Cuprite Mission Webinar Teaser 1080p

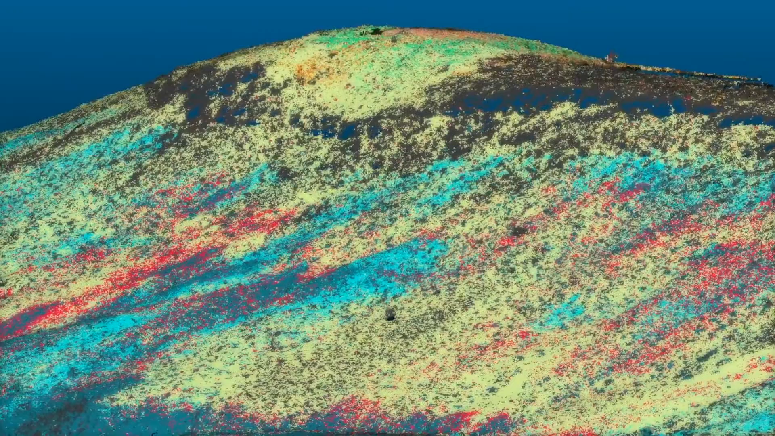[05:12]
And when we work with our partners to do the spectral processing and generate a say a map of minerals, we can drape that over the three-dimensional point cloud to generate some really
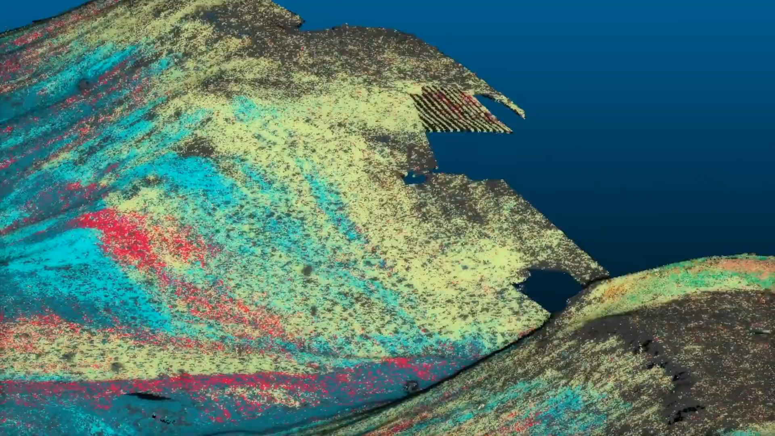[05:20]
stunning and illuminating three-dimensional images of the geology of the area over which we flew.